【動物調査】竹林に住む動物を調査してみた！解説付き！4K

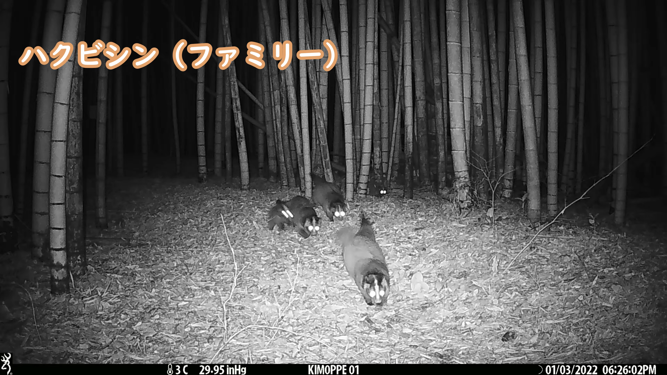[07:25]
はいこれは白尾神のファミリーですね体が大きい個体が大人ですでちょっとだけね体が小さいの子供ですねでももうほとんど成長して大人と同じぐらいの大きさになっています